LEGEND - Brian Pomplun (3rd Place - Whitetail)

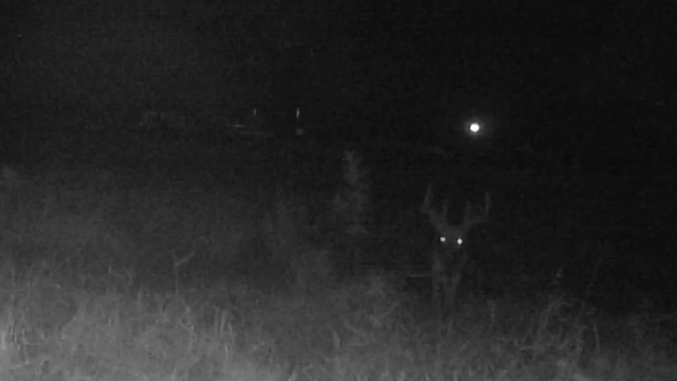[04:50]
I had pictures on pictures of big deer all close to stands that I'd hung.
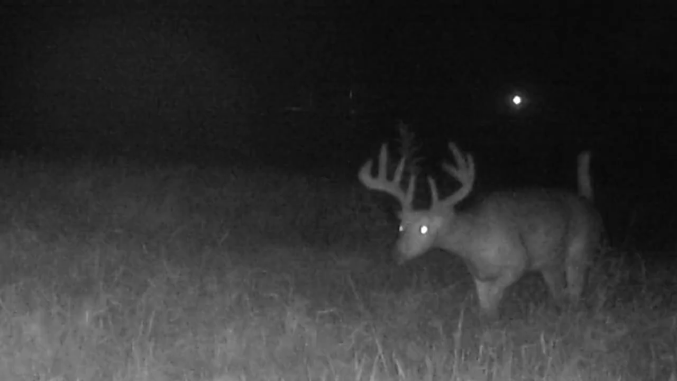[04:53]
And the only problem was they were there at the wrong hours of the day.